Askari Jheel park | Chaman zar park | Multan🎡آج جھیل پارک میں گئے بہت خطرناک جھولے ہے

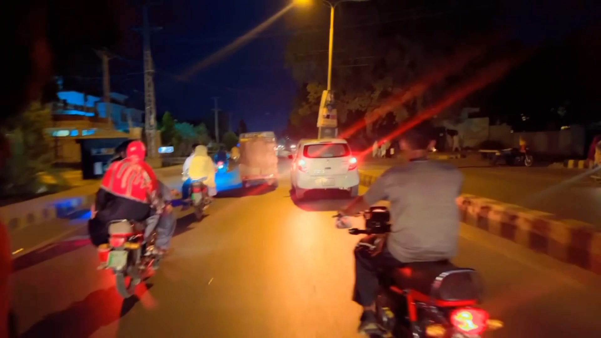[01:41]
कैंट रोड चेक पोस्ट जील रोड अब या जील रोड अब